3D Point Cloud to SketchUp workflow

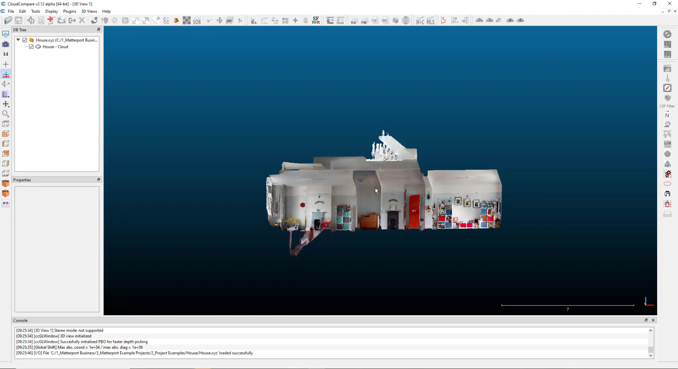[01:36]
you can import your point cloud as an XYZ into here, highlight it in the tree over here, and when you go to File Save,
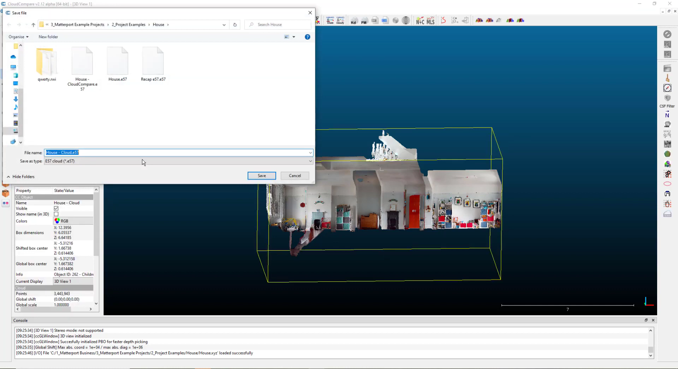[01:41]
you've got all these options down at the bottom to create that E57 file very quickly, very easily, and very efficiently. Moving back to SketchUp now, I'm actually going to use the one that I converted using Cloud Compare.
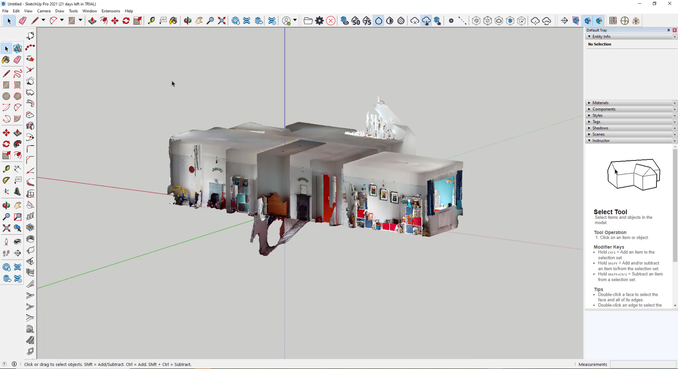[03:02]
Snap into the point cloud, I can take a standard rectangle tool, and I'm just going to draw a small rectangle on this wall area here. Quick rotation to see that I've got an alignment. Zoom in a little bit, and then I'm now going to change the options to a SketchUp pick. So it'll pick SketchUp options over everything else. And then just using the manipulation move tool here, pick up on the edge,
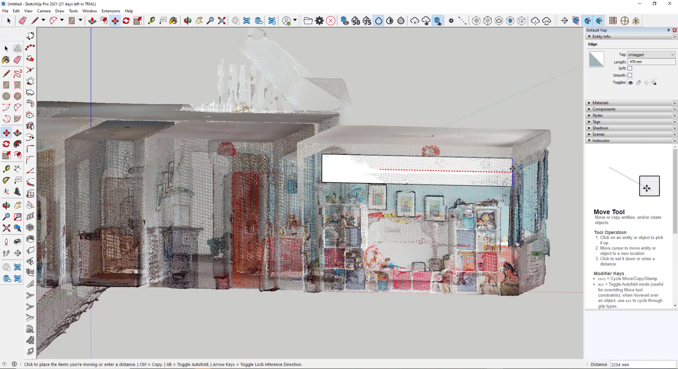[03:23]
lock it to an axis, and just stretch this rectangle out so it fits the shape that I'm actually looking to trace.
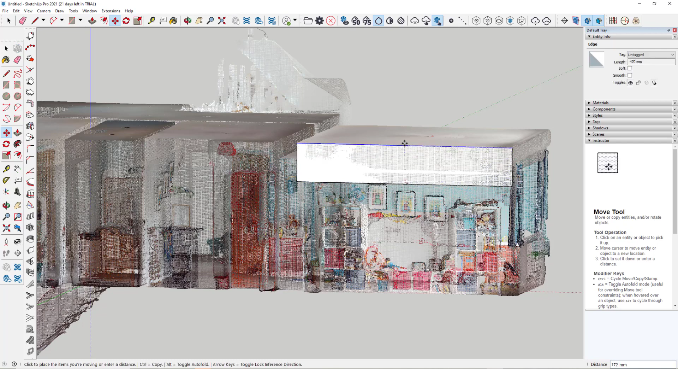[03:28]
And again, these are just standard tools within SketchUp for working with any different objects.
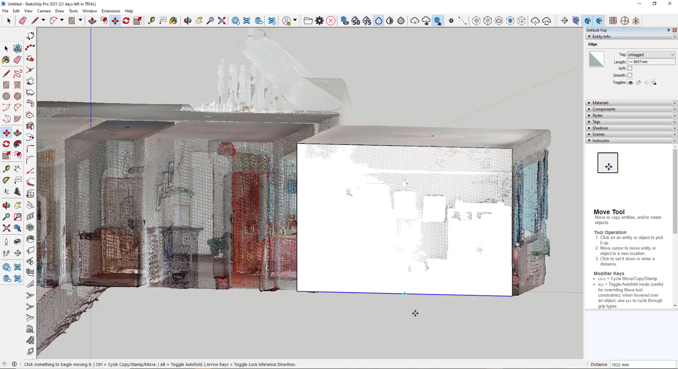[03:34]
So for the purposes of this, that's good enough.
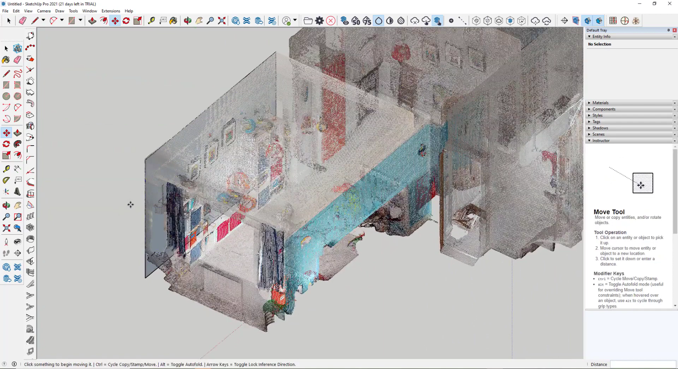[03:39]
So again, I've got the option here to now extrude this or push-pull using the tool up here.
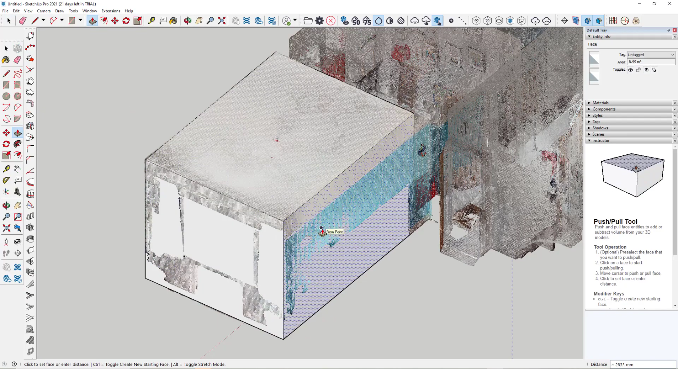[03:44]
And I can push that out, pull it out to the edge here. Quite quickly, if I use the options up here to turn down the density of the point cloud, you can see I've got a solid block. Now, there are several ways we can now work with this. The quickest way I generally use is just to pick the top elements on the edge here.
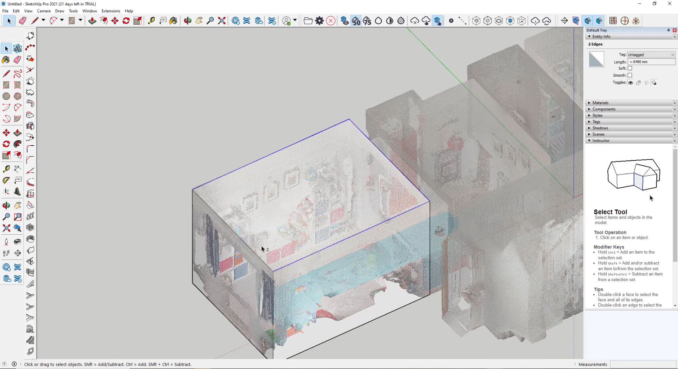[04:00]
And what I want to do is generate the wall structure. So I'm just going to use the offset tool, pick on one edge, pull it out, type in 150 mil on my keyboard. That gives me my wall. I can then go to my push-pull tool and pull that down. Just rotate down a little bit so I can see the bottom. And then in here, we've very quickly got our walls. And then we could just delete this section in here to show us our walls in there.
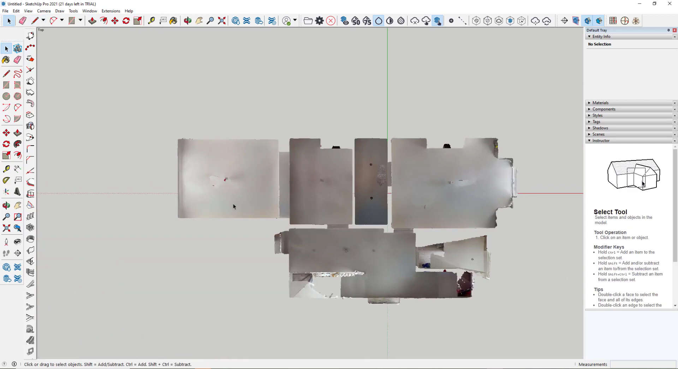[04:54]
So if I look at this from the top again, move it over to a location I'm happy with. Now, if I start drafting here, I don't know whether I'm picking on the top corner because I'm looking at the top view or the bottom corner.
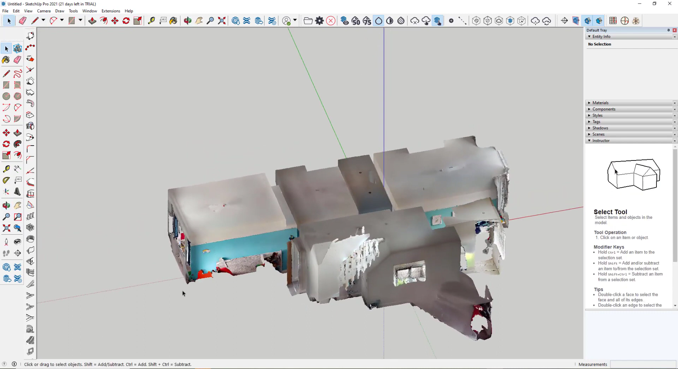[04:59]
So this is where the working plane comes into play. If I just hide the point cloud for now, I'm just going to set a working plane across two axes. And there's my working plane.
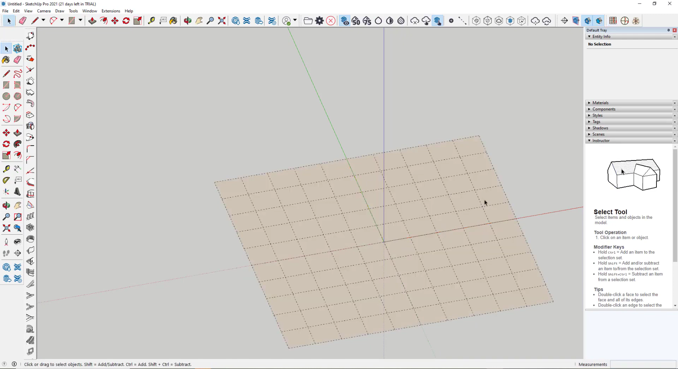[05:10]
I can then turn back on my point cloud, look at it from the top. Now, what we want to do is turn off the snap into the SketchUp items and to the point cloud.
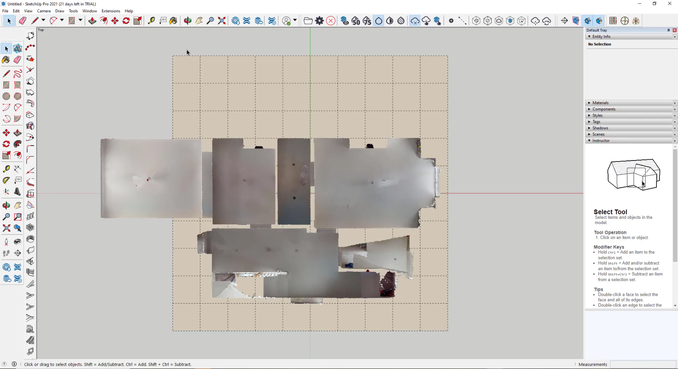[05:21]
I'm just going to disable all snaps. I double click on the working plane to activate it using the line tool.
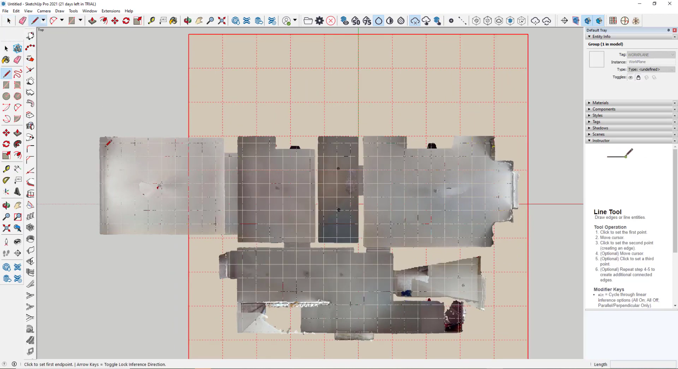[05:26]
Now, I'm just going to quickly trace around this edge. I'm not going to be too particular for the purposes of this video. If you want it more accurate, you can spend more time doing it. Like I say, it just gives you an impression of how quickly we can convert this particular point cloud into a model just by tracing around with the line tool.
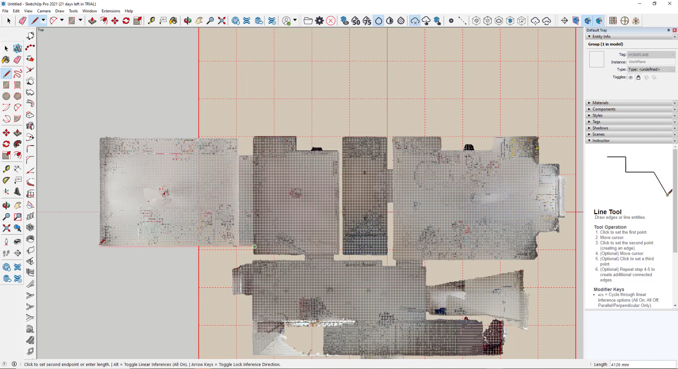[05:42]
So when we get to the end, we just hover over the point we started, double click, and that will give us our surface.
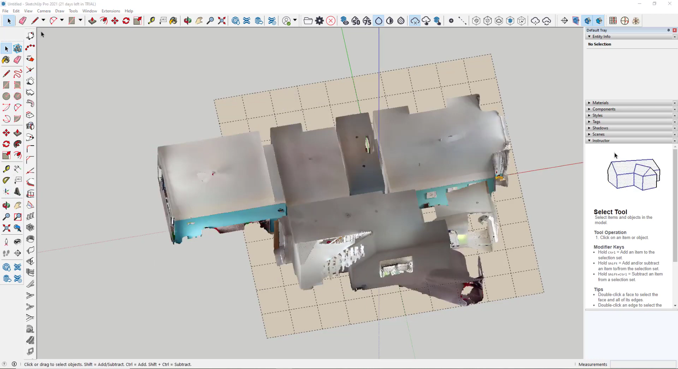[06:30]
So option three now is to use some of these tools from the 1001-bit tool palette.
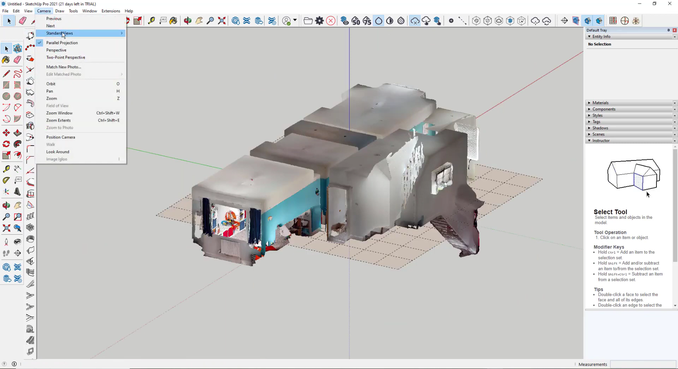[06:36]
The first thing I'm going to do is go to a standard camera view, and this time look at it from the left.
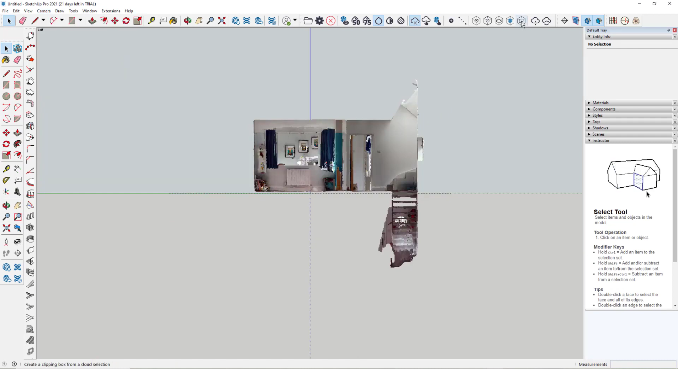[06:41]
Now within the ScanEssentials tool palette, we have the options here to create our own clipping boxes. So using this option here, I can simply drag a clipping box through there, look at it, and you can see that we've got our point cloud that we can trace around.